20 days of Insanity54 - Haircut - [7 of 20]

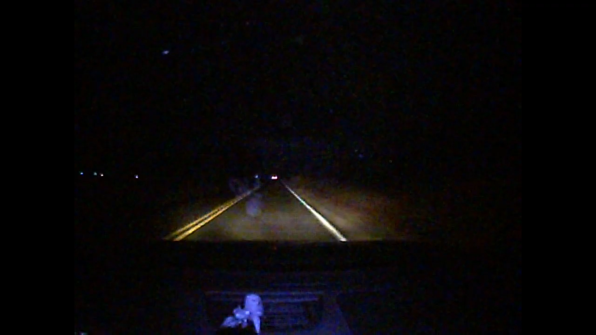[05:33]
Looks like a copper ahead of me. It's too high off the ground. It's not wide enough. That's not a Crown Vic. Doesn't look anything like a Crown Vic. It's like an Expedition or something. Yeah, so I was right when I said it's too high off the ground and it's not wide enough. Yeah, you were right.